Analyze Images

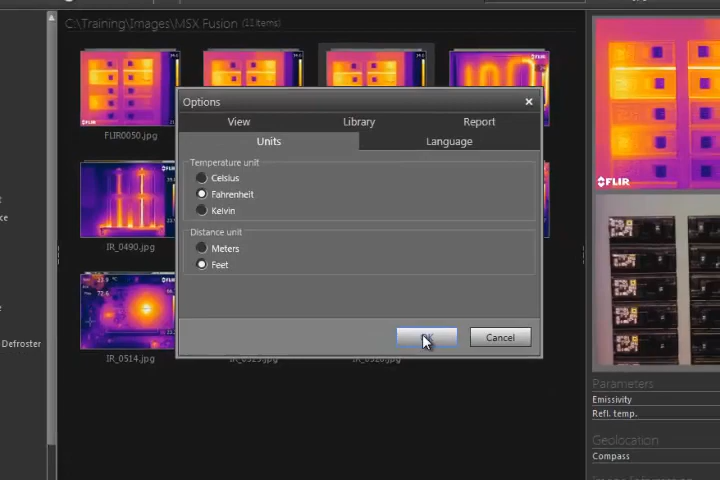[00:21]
Double-click on an image from your library to begin the analysis process. The scale and other settings will match what the camera was using when the image was saved. The level and span can be adjusted using these brackets below the image. This is known as thermal tuning. From here, you can choose from a variety of color palettes.
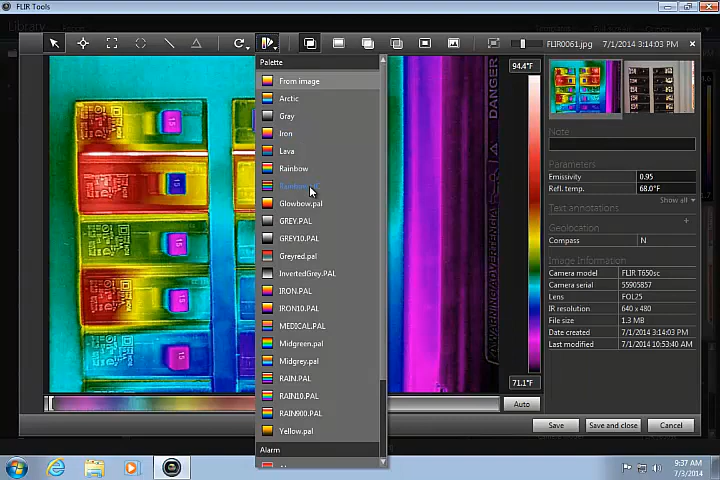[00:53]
On screen: scale bottom 71.1°F
Certain palettes, like the Rainbow HC, have more contrast and can display more detail in the image.
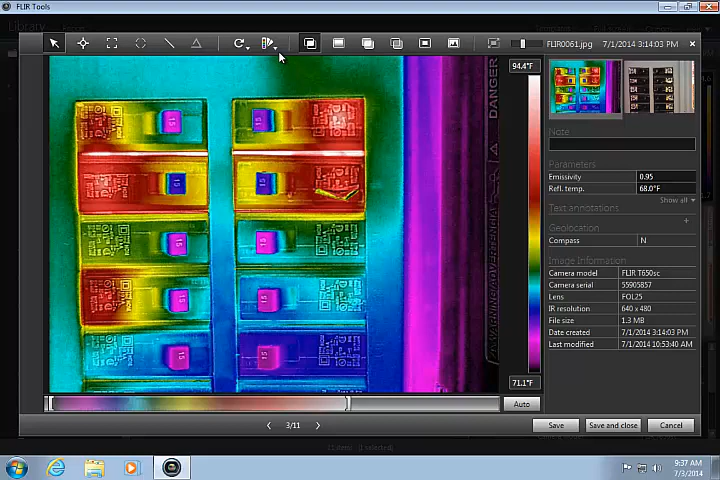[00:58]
On screen: scale top 94.4°F, scale bottom 71.1°F
If an image is saved in MSX mode, or any Fusion mode, you have the ability to switch between the various modes using these buttons. While in MSX mode, you can adjust the contrast or intensity of the MSX algorithm. You can show just the thermal image with no fusion.
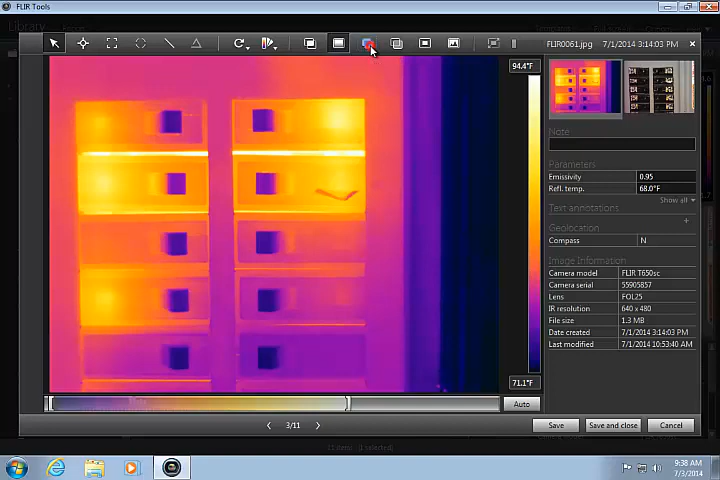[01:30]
On screen: scale top 94.4°F, scale bottom 71.1°F
This button enables interval fusion, which behaves much like an interval isotherm. The scale sets the upper and lower limits for the infrared part of the image.
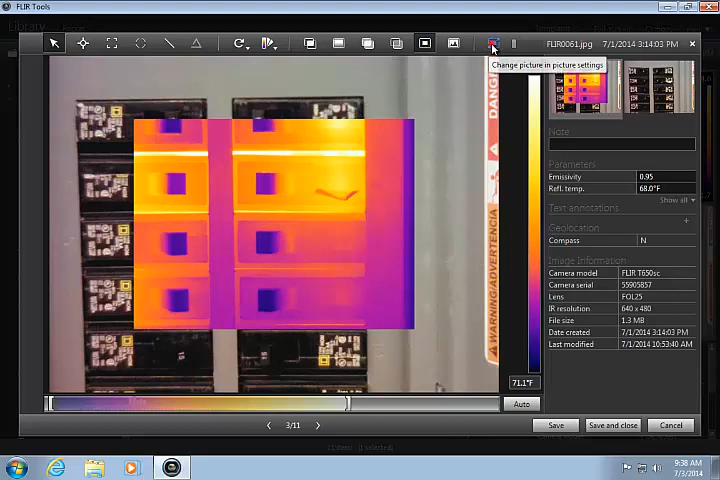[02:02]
With this button pushed in, you can change the size and position of the IR window. The last button shows just the visual photo.
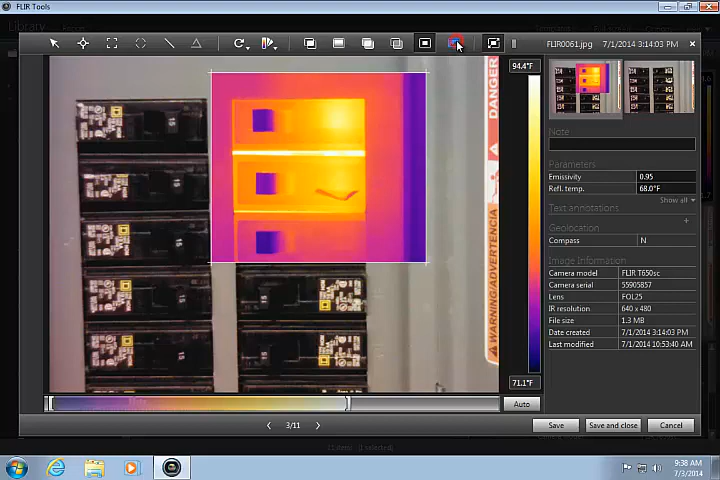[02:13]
On screen: scale bottom 71.1°F
Temperature measurements can be made by placing and positioning spot meters, areas, and lines on the image.
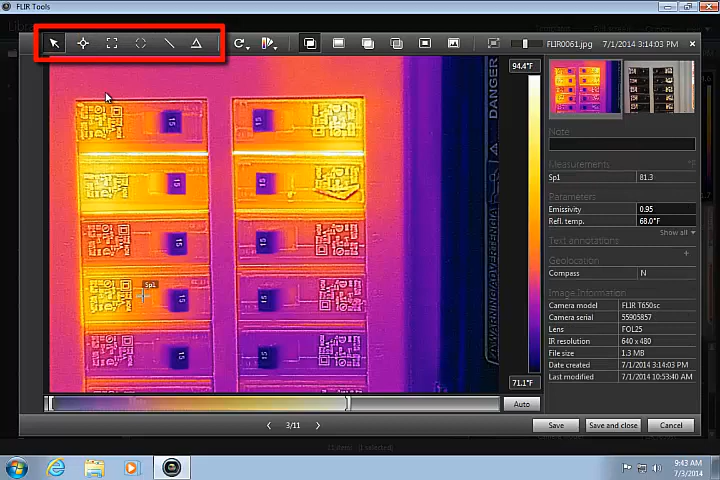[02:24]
On screen: scale top 94.4°F, scale bottom 71.1°F
Temperature readings are shown in the table to the right of the image and will update automatically if the tools are moved. You can right-click on any tool to delete it from the image. Object parameters like emissivity and reflected temperature can be adjusted here.
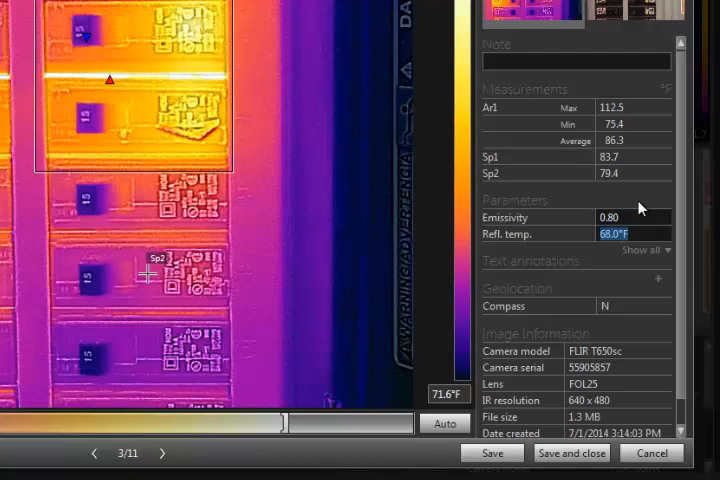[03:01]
On screen: max 112.5°F, min 75.4°F
If something has changed, the measurement results will update accordingly. Click here to show all parameters. Using the difference function, you can calculate a temperature rise, which can be helpful in assessing certain types of faults. If you click Edit, you can configure the delta function to use the desired tools.
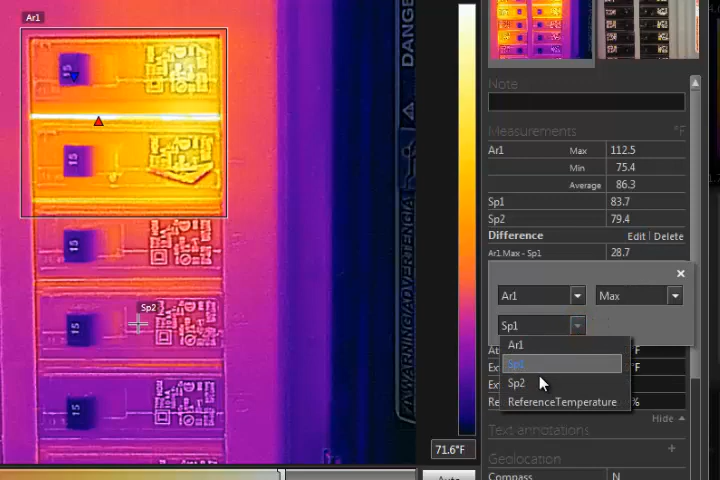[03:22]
On screen: max 112.5°F
In this case, I want to subtract spot 2 from area 1. Isotherms, also known as alarms,
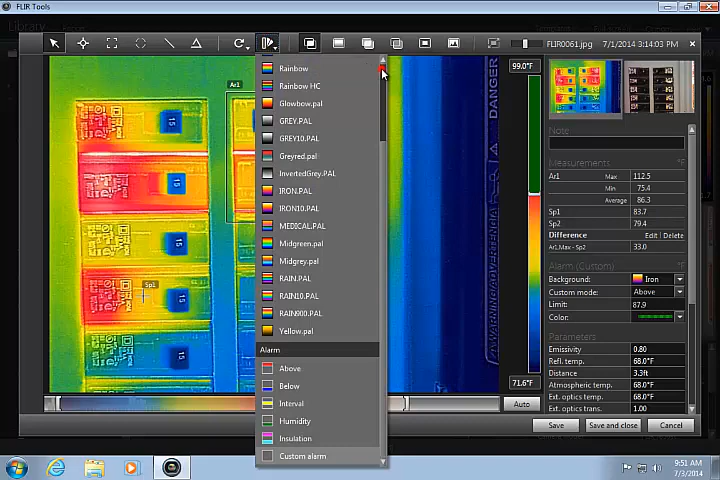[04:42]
On screen: scale top 99.0°F, scale bottom 71.6°F
Your findings can be documented using notes and text annotations. The note can be added here. This is meant to be a brief description of your assessment.
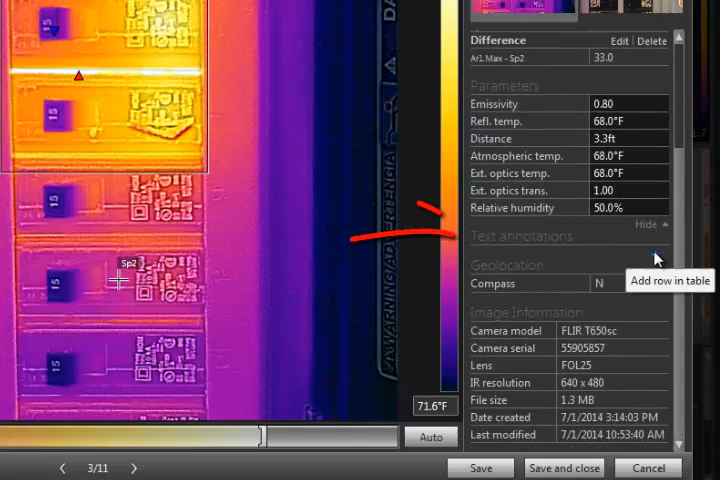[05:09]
The text annotations have a label-value relationship, allowing you to be more specific. For example, you could use a location label and type the location of this breaker panel. Using the plus button, you can add another field for equipment and perhaps type the breaker panel name. You can continue to add labels and values as needed. All of the text becomes embedded in the image when it is saved.
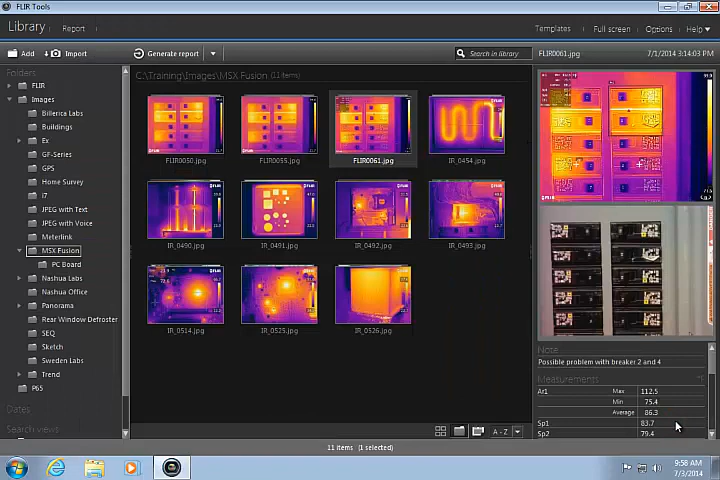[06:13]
These images were stored using the sketch mode in the camera.
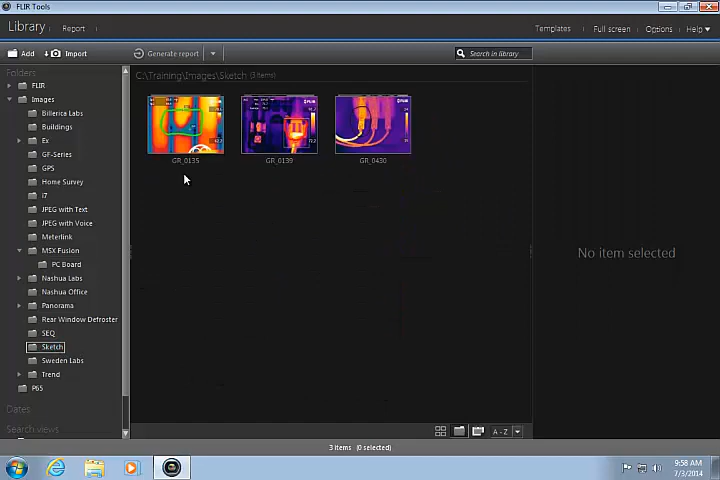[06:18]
This allows the operator to draw directly on the camera's LCD screen
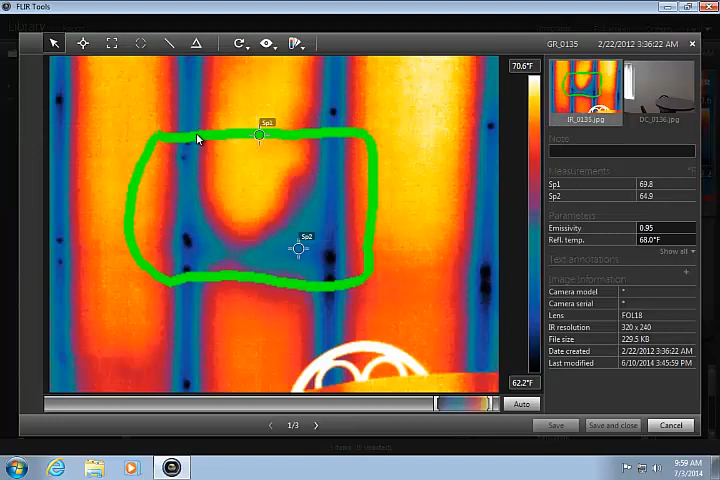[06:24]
On screen: scale top 70.6°F, scale bottom 62.2°F
in order to highlight areas of interest on the image. FLIR Tools can be used to either show or hide the sketch.